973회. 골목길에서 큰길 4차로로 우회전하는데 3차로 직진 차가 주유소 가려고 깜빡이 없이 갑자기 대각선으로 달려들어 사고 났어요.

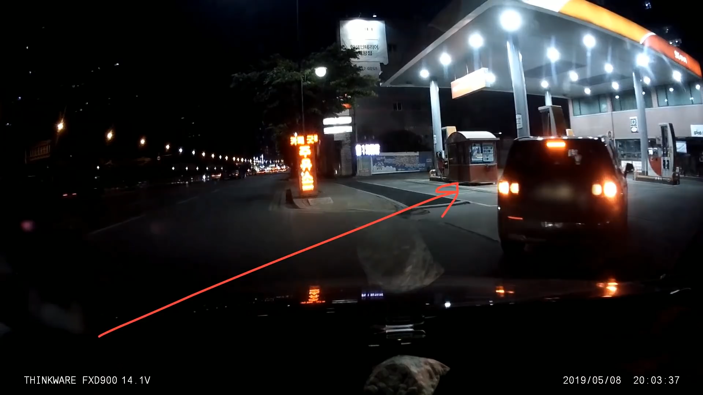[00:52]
저 차가 주유소 들어가려고 그런 것 같은데요. 후방 영상은 봐도 안 보이겠죠?